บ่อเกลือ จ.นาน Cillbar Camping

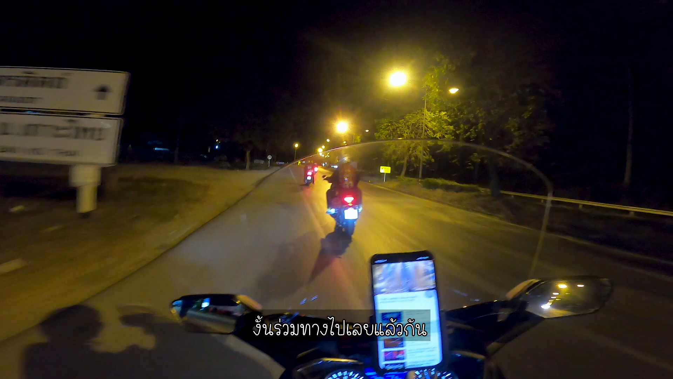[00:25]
เจอ FOSA และ NMAX ที่ปั๊มนอมันการรวมทางไปเลยเรากัน นี่แล้วครับ การเดินทาง
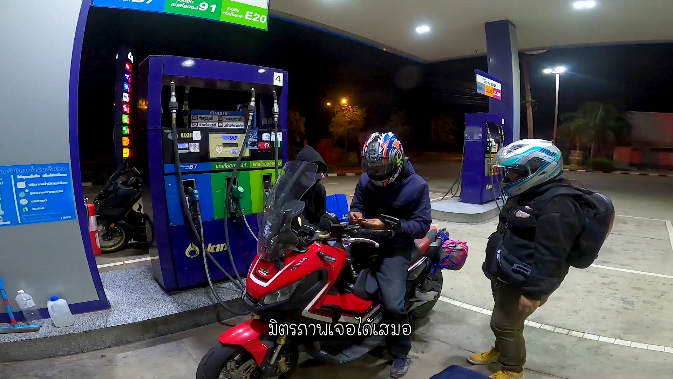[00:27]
วิตภาพเจอได้เสมอถ
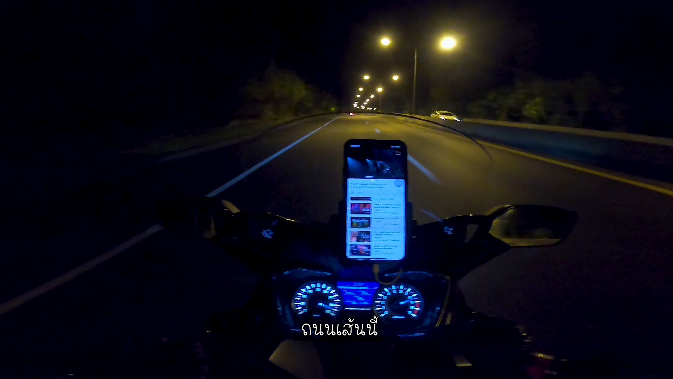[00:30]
นนเส้นนี้ อุตตาระดิบ มุงหน้าสู่จังวัดแท้ขับบางเงิงคืน ถนนลงๆ ทำความเร็วได้สบายด้านหน้าผมคือ XADV 750